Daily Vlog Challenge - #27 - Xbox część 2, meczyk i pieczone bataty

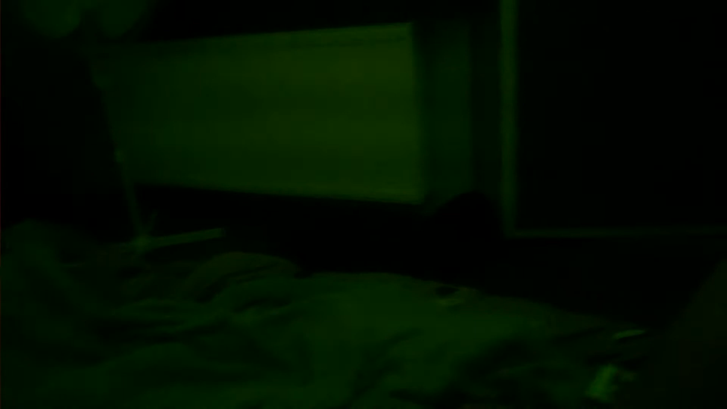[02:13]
Tak, a kotek łapie nam owady. Po to się kot przydaje, żeby łapał owady. No, przyszła złapała. No.